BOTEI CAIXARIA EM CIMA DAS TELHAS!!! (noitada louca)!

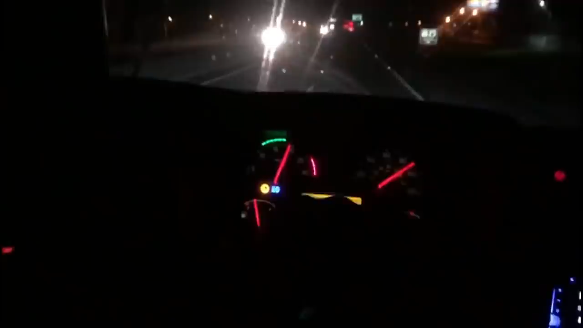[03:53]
Por favor, já temos que bater no queixo. Ah, ar-condicionado na toda. Agora ninguém entende nada. Passando no Camboriú. Ai, eu tô. Já descolei tudo a carne dos ossos do corpo.
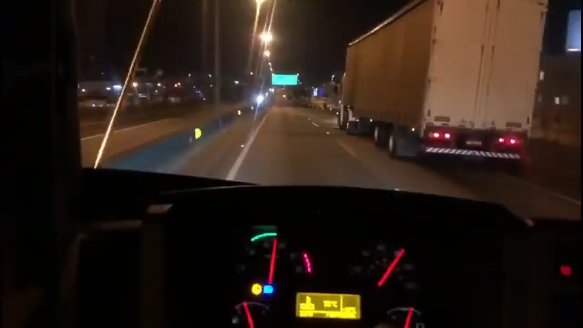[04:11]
De tanto pular. Tá, eu mais um pouco aqui do Joinville. Tava ali. Passou por mim ali, chamou no rádio. Careto buscando a frentezinha lá. Ai, por favor. Colada, né? Acendi a rasta. Salve, boca!